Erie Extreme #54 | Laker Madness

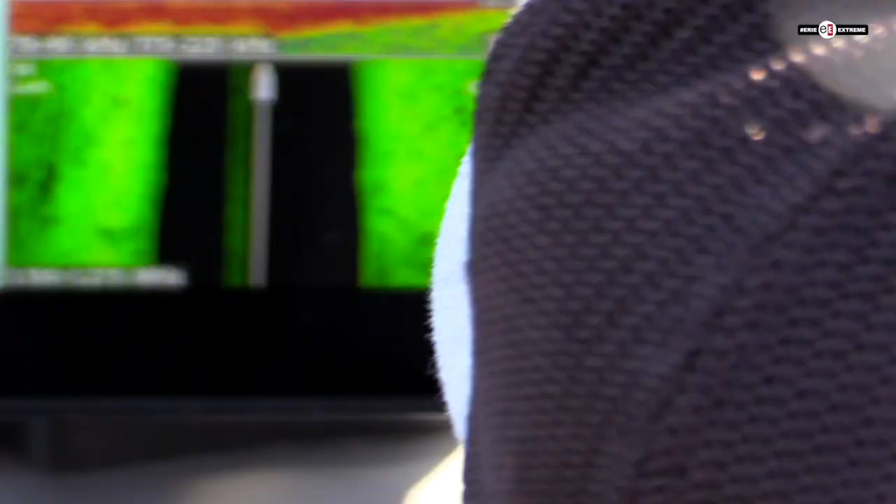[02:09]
both sides of the boat there's some fish on the bottom